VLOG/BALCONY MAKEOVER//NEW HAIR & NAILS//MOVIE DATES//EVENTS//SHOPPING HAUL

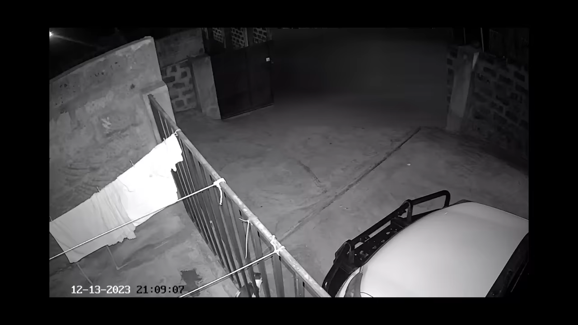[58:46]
They take, I can literally see my entire neighborhood, but I only focus to the cameras on our compound, of course, for privacy reasons. So thank you so much, TechFab.